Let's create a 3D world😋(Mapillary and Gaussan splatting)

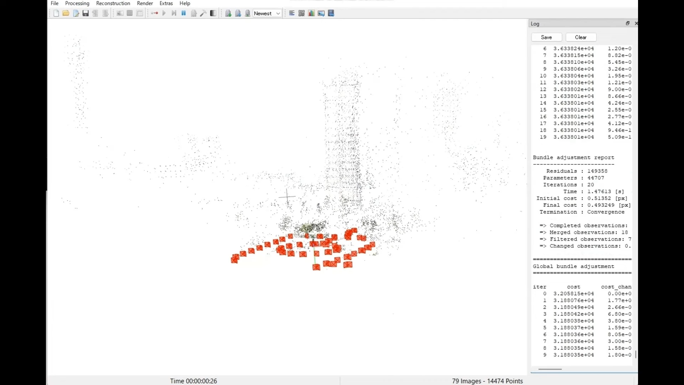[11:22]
Next is feature matching, which will take on a 3D form. Next is feature matching. Next is feature matching, which will take on a 3D form.
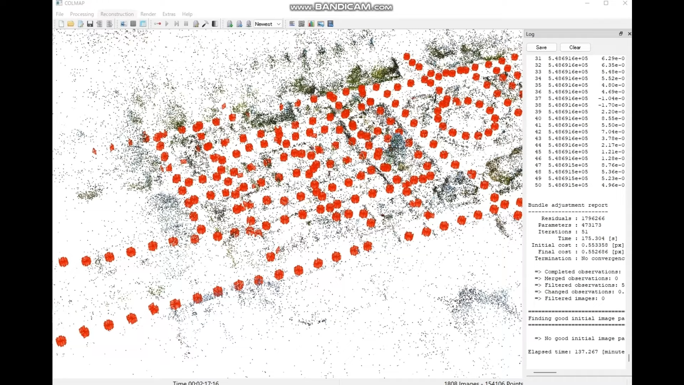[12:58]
The reconstruction is complete. Next, we will generate the files needed for Gaussian splatting.